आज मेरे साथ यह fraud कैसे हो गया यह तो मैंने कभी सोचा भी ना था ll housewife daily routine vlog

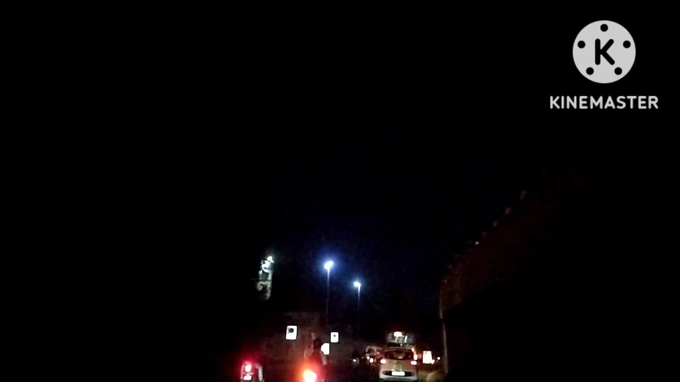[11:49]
क्युकि रात को देट हो गया है, आट बज गय है, तो इसलिए ट्राफिक भी नहीं है,